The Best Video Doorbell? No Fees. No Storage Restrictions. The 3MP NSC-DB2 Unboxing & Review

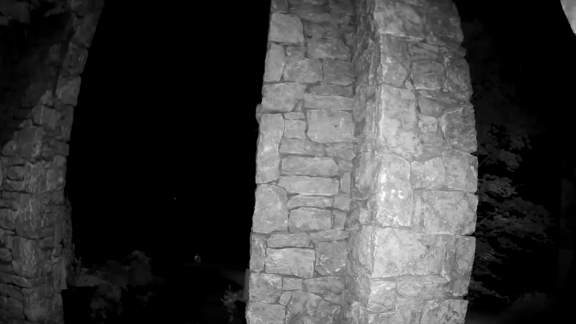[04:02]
So you can decide if you want to use the infrared or not, and you'll still be able to see pretty well in the dark. All right, that's enough jibber-jabber. Let's go ahead and open this box and see what's inside.